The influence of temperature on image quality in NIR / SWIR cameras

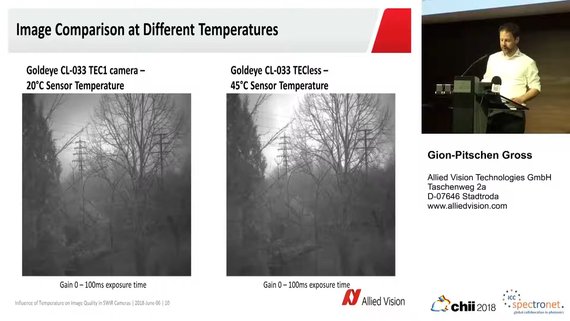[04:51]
And at first, that doesn't seem to be such a big difference. So we check the histogram of the two images, and if we look at the histogram closely, if we go to the upper part of the histogram above 240 counts,